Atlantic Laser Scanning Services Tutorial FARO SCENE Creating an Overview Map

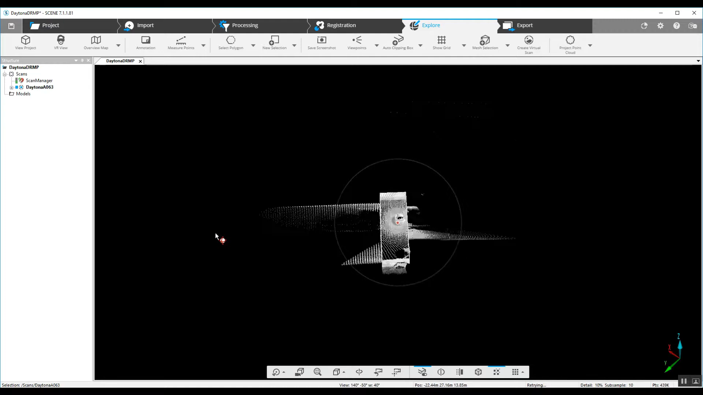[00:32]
We can look at that in 3D when we load our scan or we create a project point cloud.
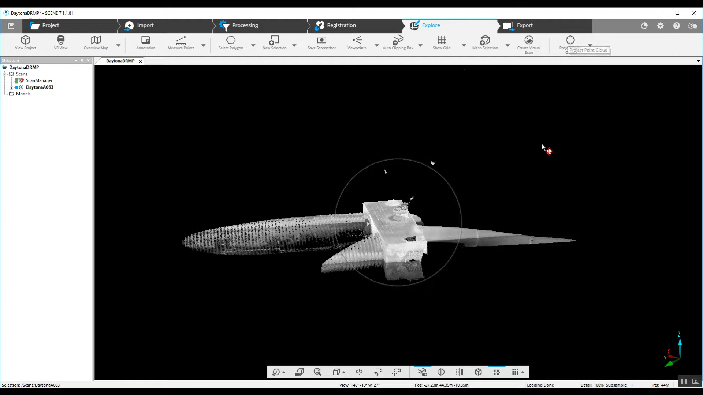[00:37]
We can also look at this we double click on the scan name and what's called a quick view or a two-dimensional bubble view.
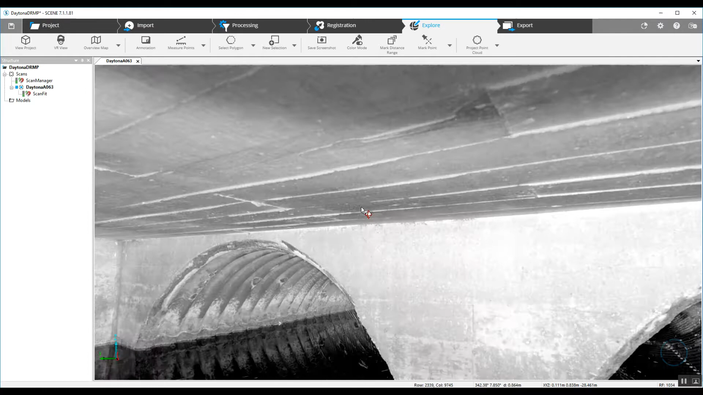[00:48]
This will give us if
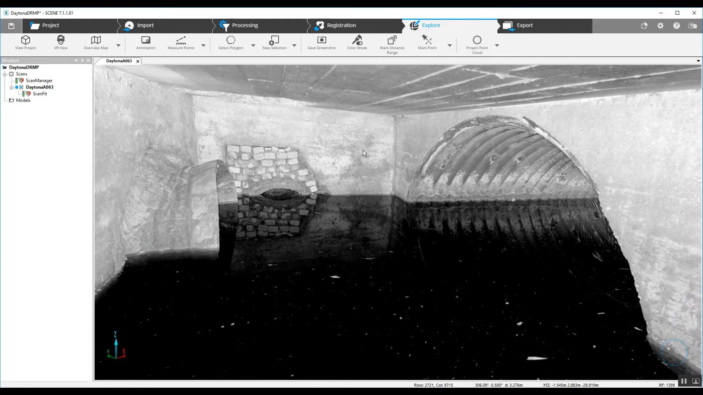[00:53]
color was used it will give us a three or a two-dimensional bubble view photograph without any color added as this is here because there was very little light.
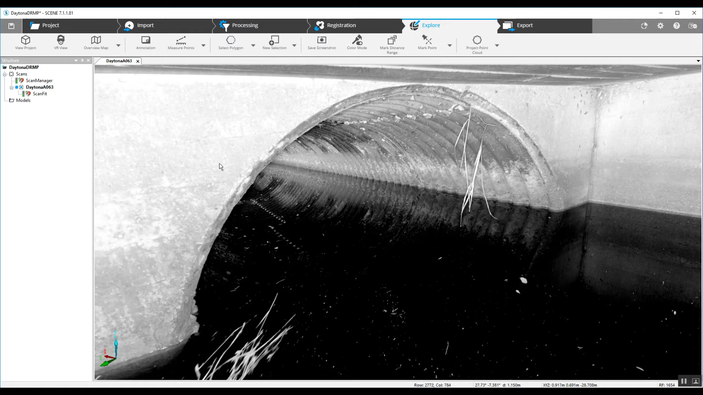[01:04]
This is only your laser point view anytime a laser point make connection with the scene here. We've created basically what looks like a black and white photo but it's just laser points. It's excellent to use in the dark or if you've got over or underexposed photography you know potential from the setting that you're in.
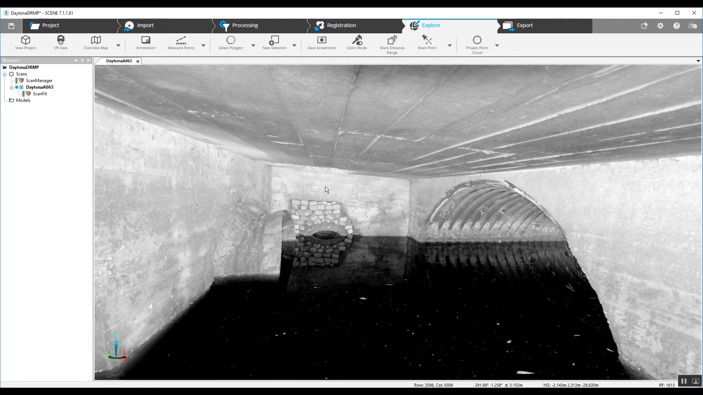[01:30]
Now the third way we can look at this scan is in the overview map.
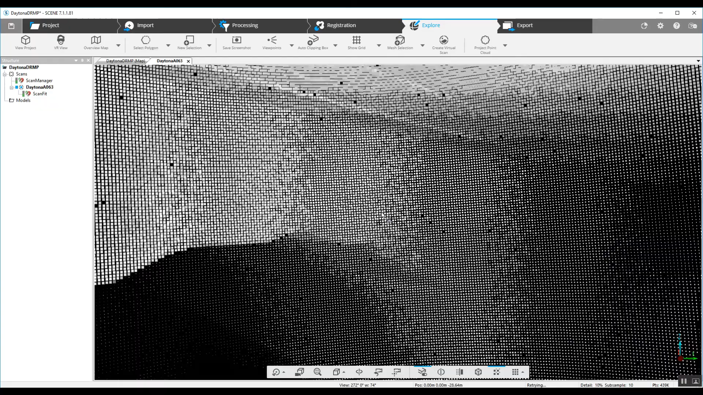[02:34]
in 3D grab the top view here drop a center point
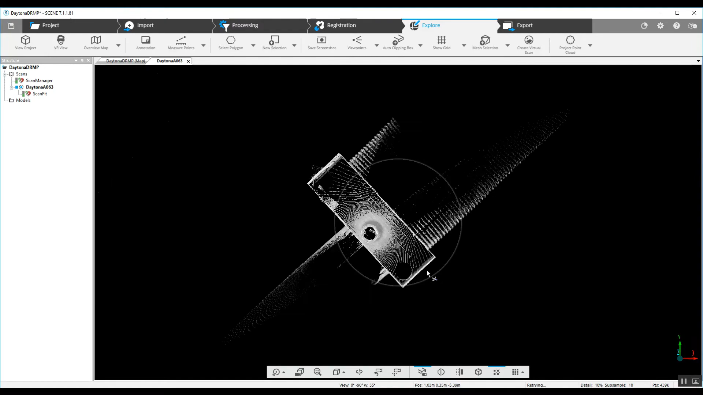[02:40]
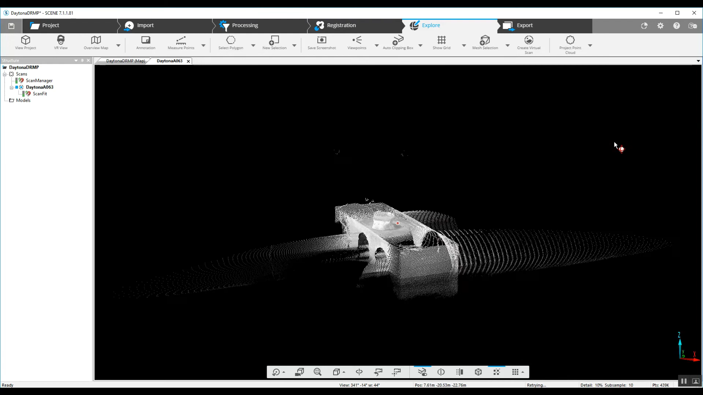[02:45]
or we can choose the quick view which we were just in which is our